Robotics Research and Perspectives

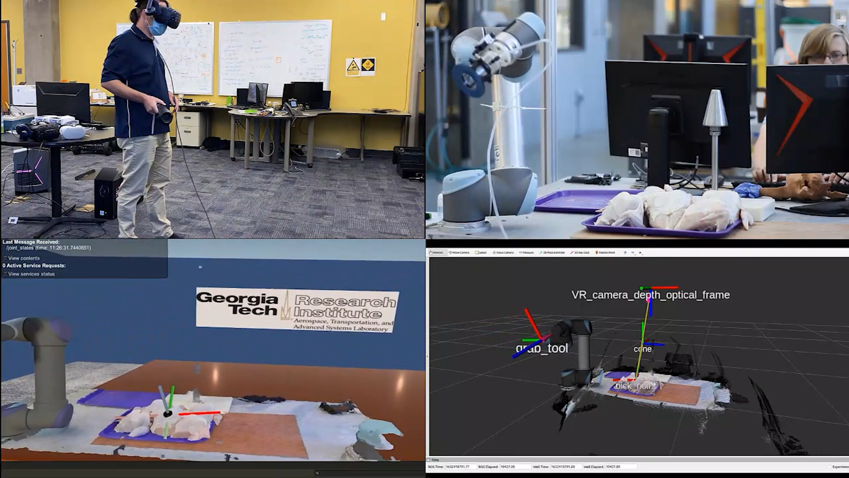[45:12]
You know, right there. The robot goes over. And, you know, speed is slow. But, that's because that's not the function here. But, it'll go pick up. And then, it'll go put it on the cone. Okay? What's really cool about this, is it breaks the geographic barrier or constraints as well.
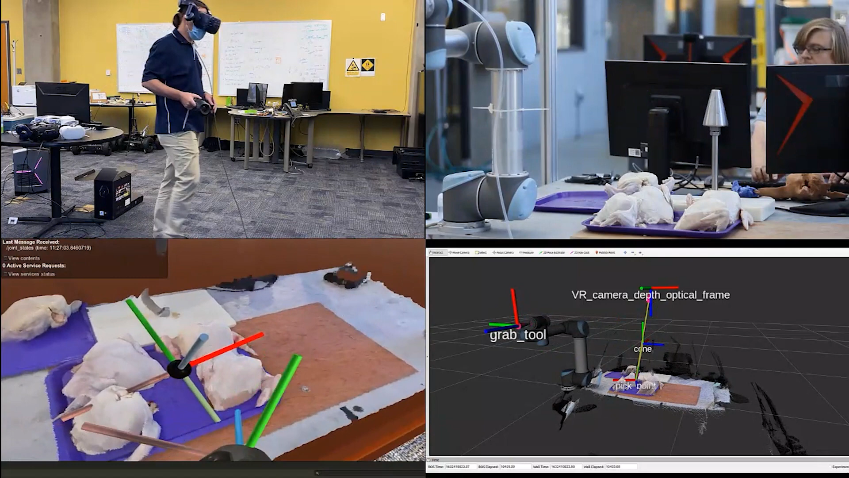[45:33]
So, no longer does the worker have to be at the plant. Okay? The average cultural processing, and actually most manufacturing facilities, are running about 90% capacity. Because they don't have people. Okay? And the reason why they don't have people, is nobody wants to stand there eight hours a day doing that. Okay? But, think about this.